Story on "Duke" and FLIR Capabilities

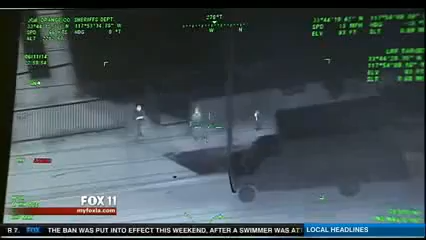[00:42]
We are recording them as they tag right now. To a known gang member with a gun. Between the house and the shed there. To a crazy pursuit. Are you moving? A crash. You just T-C'd. A driver trying to get away. Looks like they're going to foot bail. Not a chance. All of them busted. They saw a guy run with a shotgun in his hand.
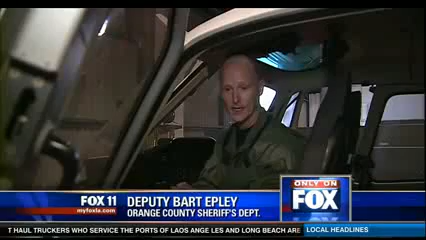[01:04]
I've seen guys throw things. I've seen them, you know, try to get rid of evidence. Deputies Bart Epley and Brian Fisher say when officers on the ground are not able to spot the suspect because it's pitch black,
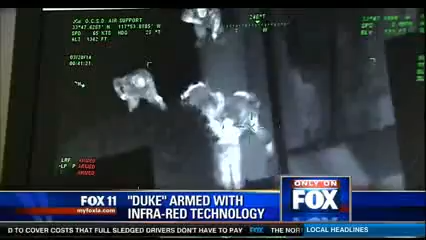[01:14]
they rely on Duke. Orange County Sheriff's Air Support because of its high-tech camera.
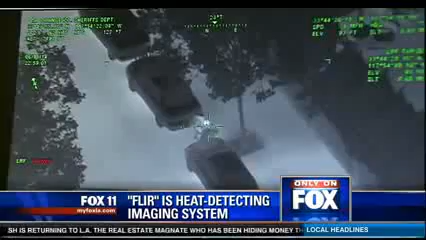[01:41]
FLIR is a heat-detecting imaging system that can easily spot a person even when it's completely dark. Since humans are generally 98.6 degrees. They're running from the scene of the crime or they're running from police. It allows us, it causes their bodies to heat up even warmer.